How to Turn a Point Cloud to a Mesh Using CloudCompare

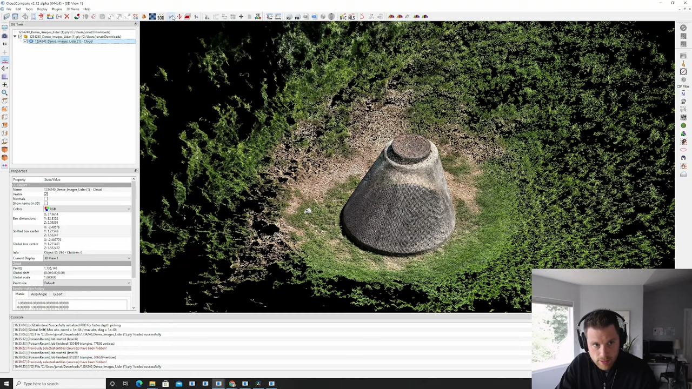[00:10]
In this video, I'm going to show you how to turn a point cloud into a mesh using Cloud Compare. It only takes a few simple steps. So the first thing I always do is I take my point cloud and I use the segmentation tool, which looks like a pair of scissors, and I'm just going to clip out the area that I want to turn into a mesh because a lot of times you have all the background points that you don't care to have in your final mesh.
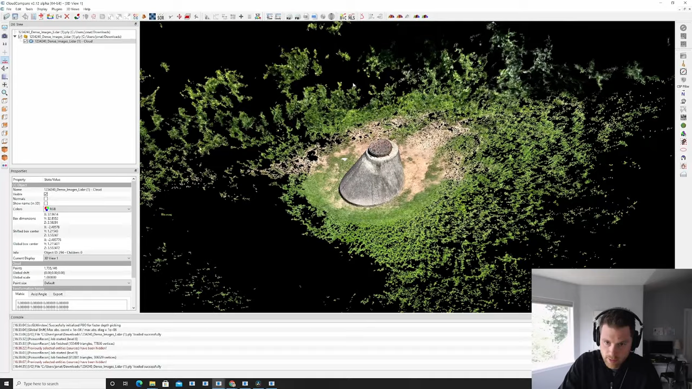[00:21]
So with this point cloud selected in the DDB tree, I can pick this scissors tool and I can quickly just create a circle or an area that I want to keep for the final mesh.
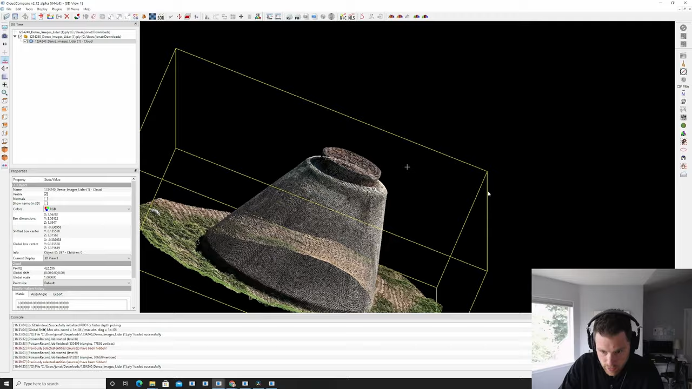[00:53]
So now my point cloud is much smaller and it's just the target area that I want to turn into a mesh. So the next thing I need to do is turn this point cloud into a mesh. It's a plug-in tool.
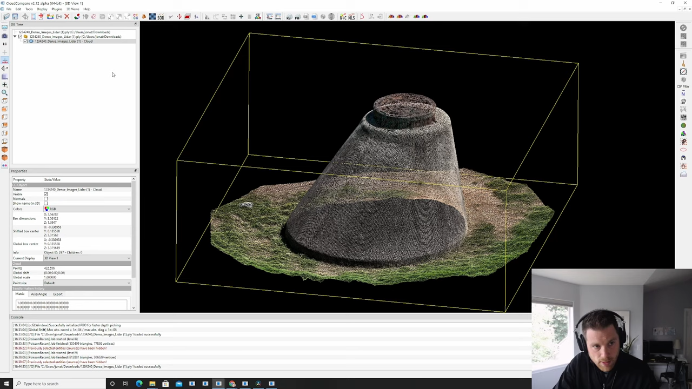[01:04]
So if you have, again, your point cloud selected and you go to plug-ins and then pass on recon, you can create a mesh. By default, it should be around 8 or 9. We're going to leave it at 8. That's a good place to start. And you want to make sure your output density as SF is checkmarked.
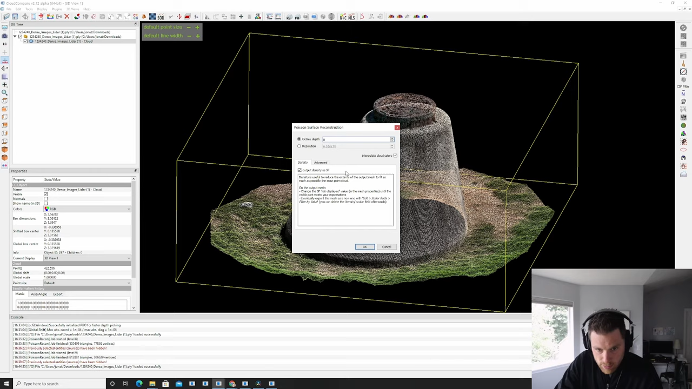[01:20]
That'll help us later get rid of all the parts of the mesh we don't need. So if you hit OK, it'll run. Might take a second, might take half a minute, depending on how fast your machine is. But you'll end up with this bright colored mesh and your point cloud. So if I turn off the point cloud on the DB tree by unchecking it, you'll just see this bright colored mesh.
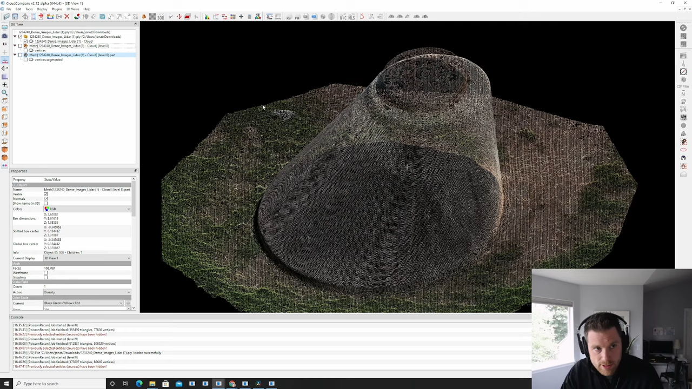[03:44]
So if I go to, with that point cloud selected, if I go to Plugins and Poisson Recon, I'm going to bump this all the way up to 10. You don't want to bump this up really high because it's an exponential amount of time it takes to process and exponential amount of triangles you get.
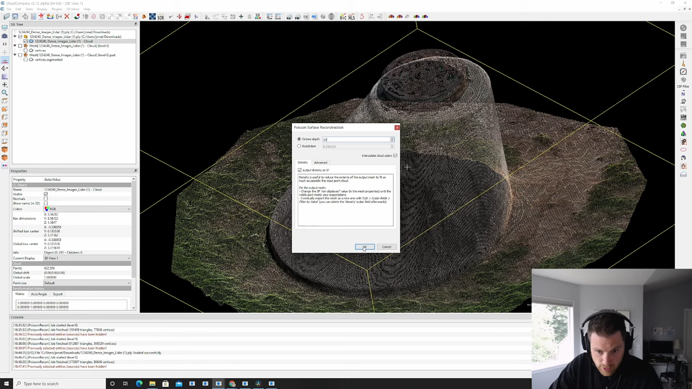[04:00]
So we're just going to hit that, make sure Output Density as SF is picked. Hit OK.
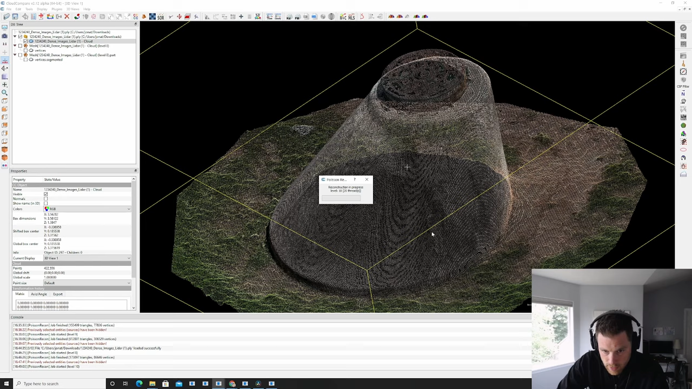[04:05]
And now it's going to run just a little longer. OK. With that ran, it took a little longer. And you can see if we turn off the points, we'll have a much more detailed mesh. It's starting to really pick up a lot of detail around here. And the surface of this is quite detailed.
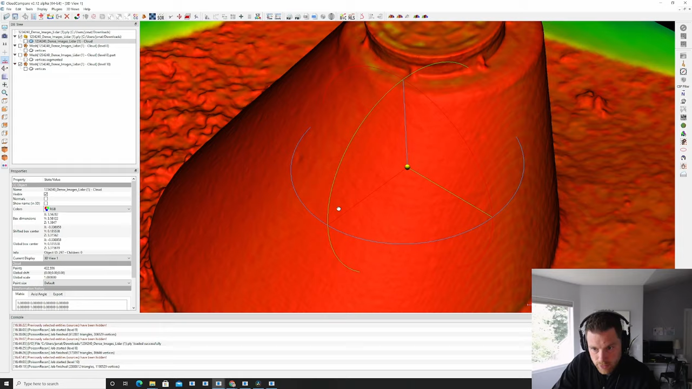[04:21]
You'll also notice that your computer might move a lot slower if you have enough detail in this. We can go look at this actual mesh and see it has 2.38 million faces.
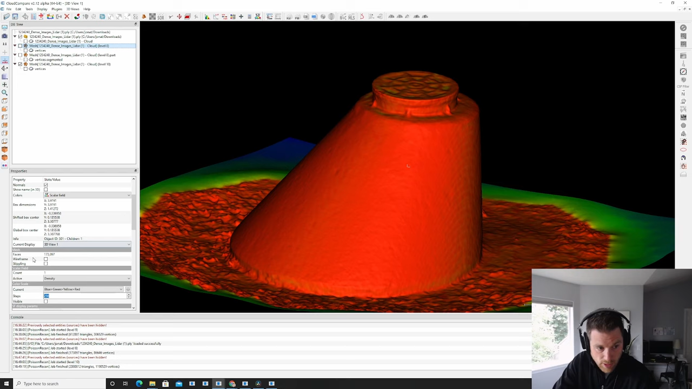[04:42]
So a lot more geometry. But if you have a really dense point cloud, that's a good idea to get that dense looking mesh. So again, we don't care about everything on the edges. So we're going to go down and you're going to pull that dot to the left. So we get all the data we don't need. And then we're going to go up to Edit.
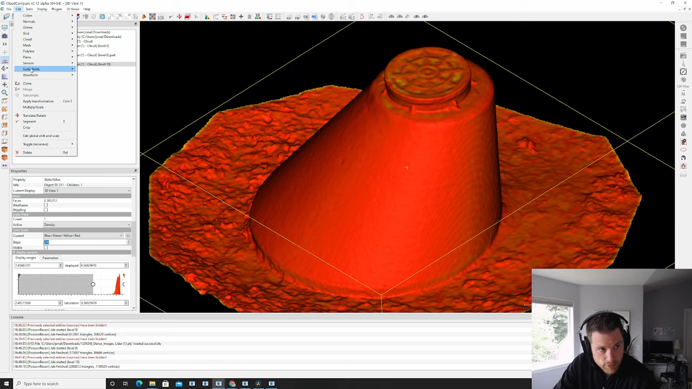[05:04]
We're going up to Scale of Fields, Filter by Value, Export. And we got ourselves a new mesh, which is great.
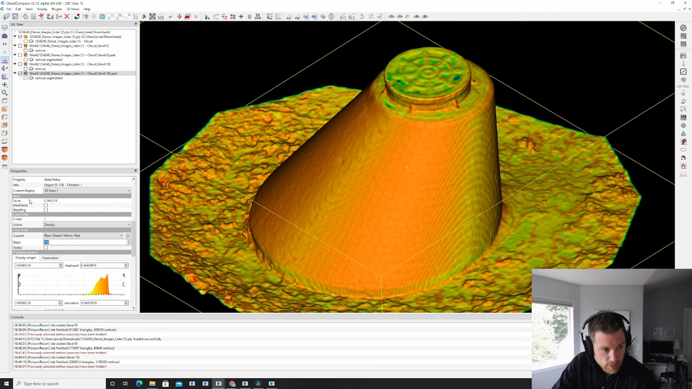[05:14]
If we change the colors to RGB, we're getting a really good looking mesh here from the points. And again, it's not photo textured.